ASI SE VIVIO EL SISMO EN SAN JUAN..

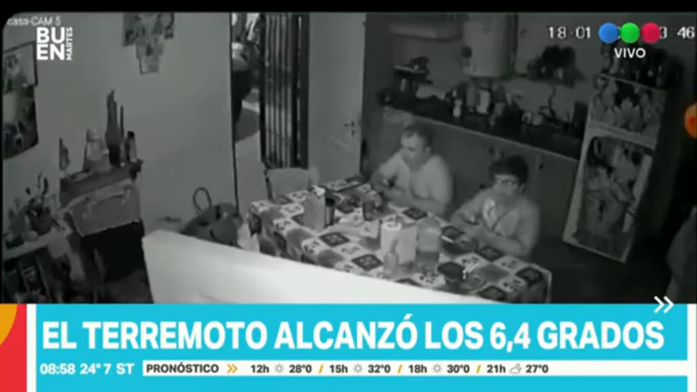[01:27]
Sorprendía a los que estaban cenando allí, como por ejemplo estos dos vecinos, mirando la tele.
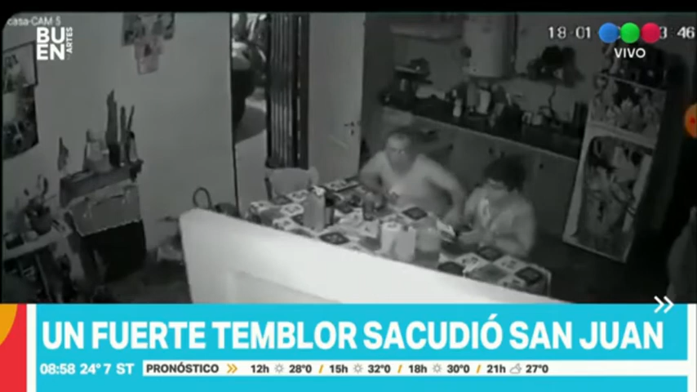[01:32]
Y de pronto, uno se agarra con el otro. ¿De dónde viene esto, no?